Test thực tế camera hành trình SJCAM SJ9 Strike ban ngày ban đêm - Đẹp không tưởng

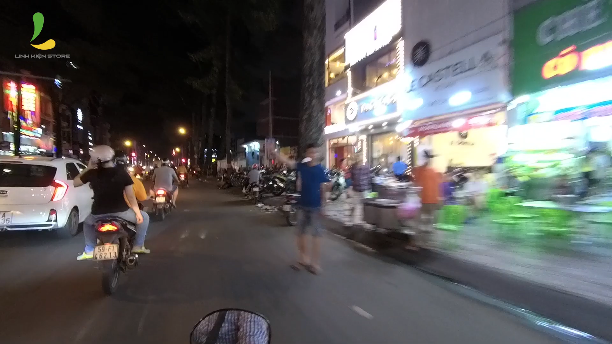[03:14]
Và với cái tính năng quay đêm Thì thật sự là cái lúc mà mình vừa mới bật máy lên Và nhìn vào màn hình của SG9J Thì mình đã có cảm giác là không hề muốn
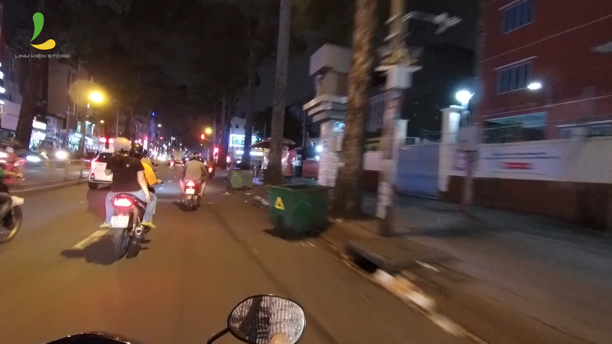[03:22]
tắt máy Một chút nào hết Và mình muốn để cho nó quay hoài vậy luôn ý Mặc dù là nó quay ở cái điều kiện buổi tối Là khá là thiếu sáng Cũng như là kết hợp với việc chạy xe
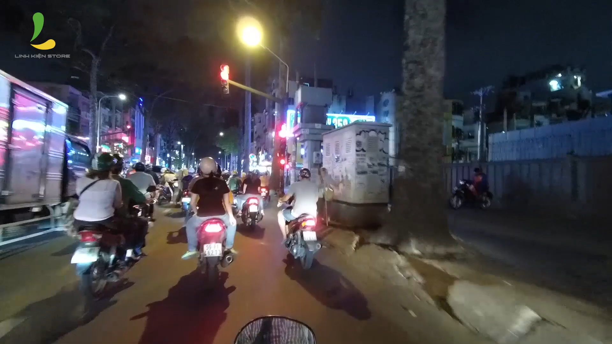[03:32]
Và với cái việc mà mình quay vào buổi tối Thì mình sẽ không bật cái hệ thống chống rung video lên Và kết hợp với chạy xe là nó sẽ có một độ rung lắc nữa Mà cái hình ảnh của nó cho ra vẫn rất là tốt Rất là tuyệt vời Những cái biển số xe
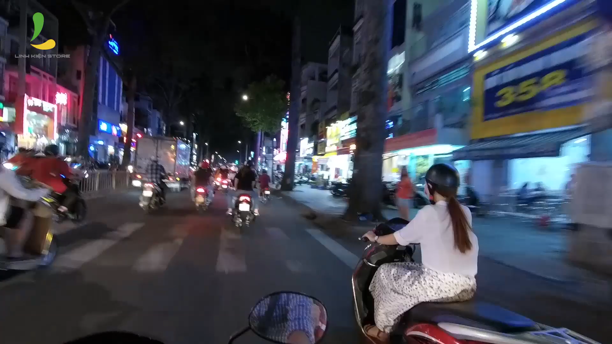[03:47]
ở phía trước Mình vẫn có thể nhìn thấy rõ biển số xe Và cái thông số mình cài đặt Và